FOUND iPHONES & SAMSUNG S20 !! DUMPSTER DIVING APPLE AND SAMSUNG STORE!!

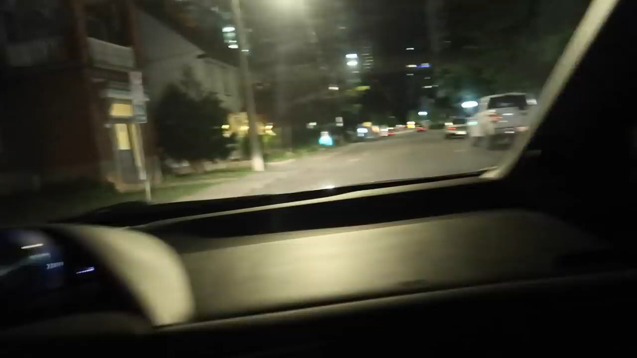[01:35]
Apparently, they moved the dumpsters. That's what the rumors have it. That's what I heard.
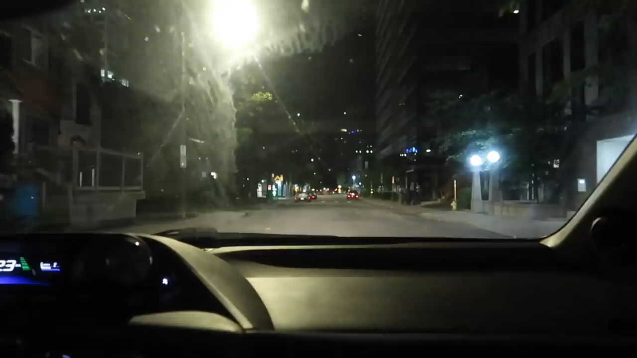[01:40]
That's what's been going around. Apparently, they moved the Apple dumpsters. So, it might not be in the same spot. Some people say they put it across the street. I don't know why. Maybe they've seen my videos. So let's turn left right here. This is usually where the dumpster is. Okay.
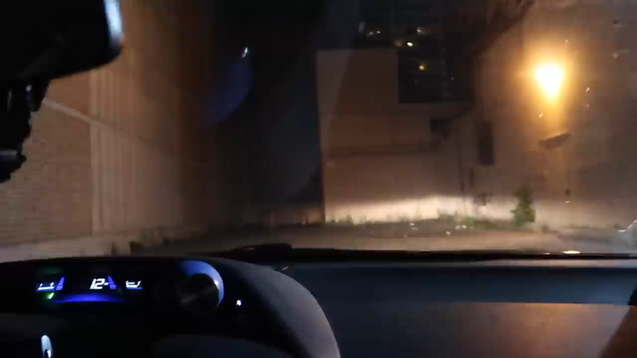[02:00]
Wait, what? Bro, it's gone. People are actually right.
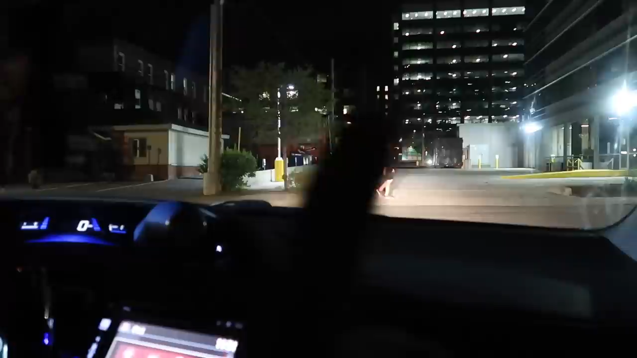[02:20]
Do you see them? No. Either those ones or this big one here. Which one do you think it is? I'm guessing it's a big one. Because, bro, it's an Apple Store, no? How are we going to get in that? That's true, that's true. Should we check the small ones first? No, I see the big one, bro. There's definitely in the big one. Okay. But it's an Apple Store. Why would it be in the small ones? Like, look, you see the small dumpsters right there? Yeah.
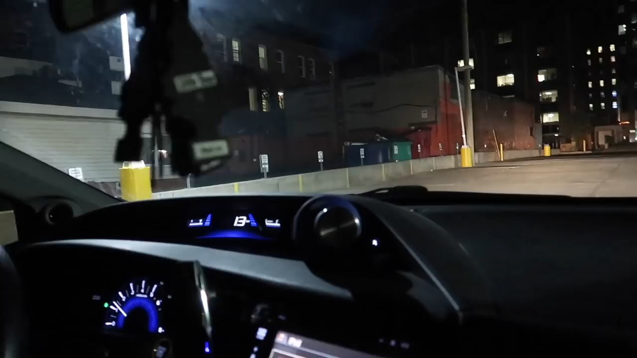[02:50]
There's no way it's in these dumpsters. Look, they look full. All I see is cardboard and just, bro, graffiti.
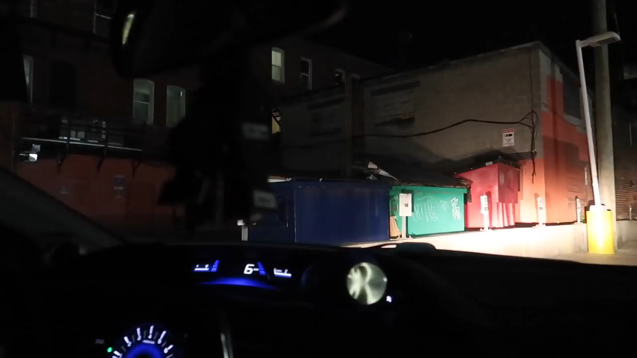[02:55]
Okay, it's definitely in this one right here.